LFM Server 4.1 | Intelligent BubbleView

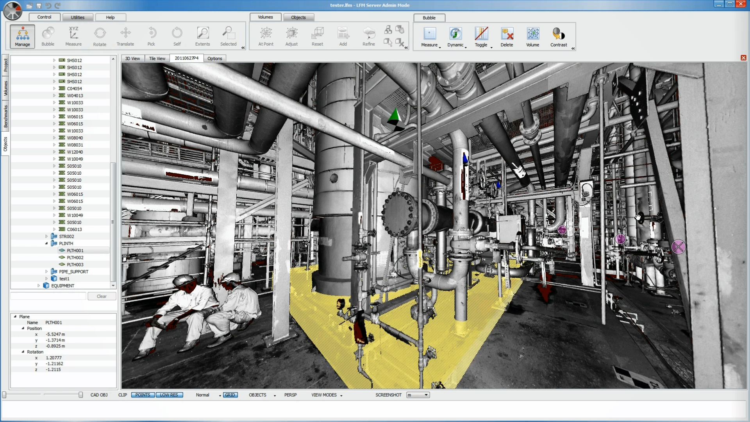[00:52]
Alternatively, with the dynamic objects mode, users can display objects by hovering their mouse over certain areas of the laser scan. It